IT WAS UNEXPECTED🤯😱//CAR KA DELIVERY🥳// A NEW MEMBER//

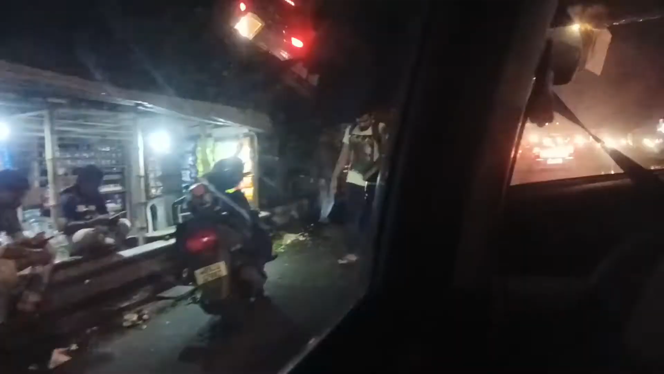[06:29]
तो गाइज यहां बिल्गोरिया एक्सप्रेस वे पे एक अच्छा चाय का दुकान है जो कि मेरे
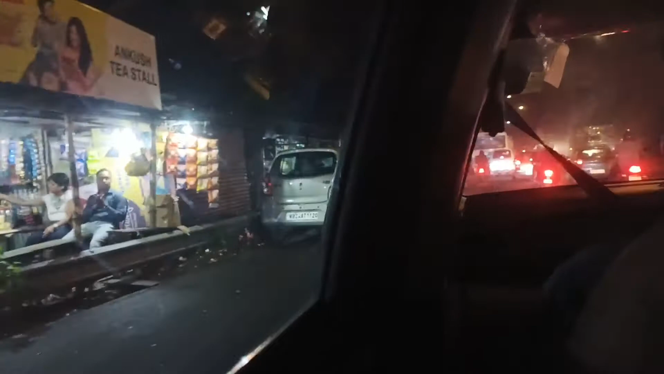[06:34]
फेबरिट है पर हो मुझे नहीं मिल रहा है